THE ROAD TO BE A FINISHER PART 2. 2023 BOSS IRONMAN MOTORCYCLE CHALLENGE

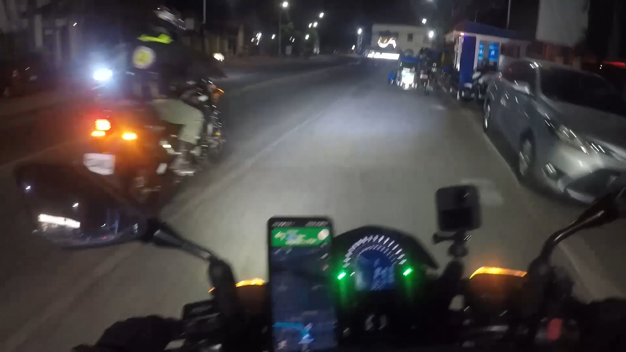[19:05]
Dito. Lawag. We are in Lawag City. Sali ba yan mga yan? Ah, mga nagra-ride.
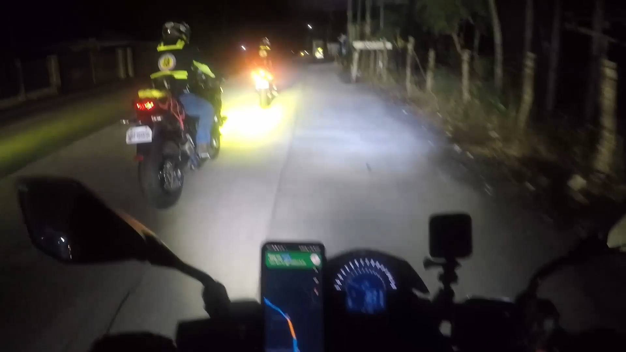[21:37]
Kaya biyahe pa rin kami, tuloy pa rin kami. mga ibang riders tumigil din kasi sobrang lakas talaga ng hangin. And kami din, tumigil muna kami dito sa isang parang store dito sa may bandang Pasakin to eh. And, sa nakikita nyo naman to sa may halaman, sobrang lakas ng hangin. So chinek namin kung may bagyo. Chinek ko kung ano bang nangyayari.
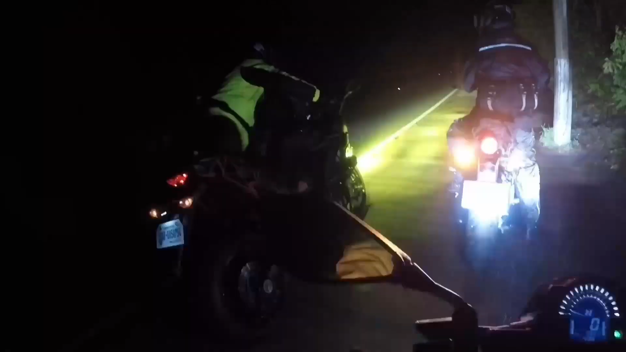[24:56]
Medyo pagod na kami dito sa part na to dahil nga umuulan, wala kaming makita.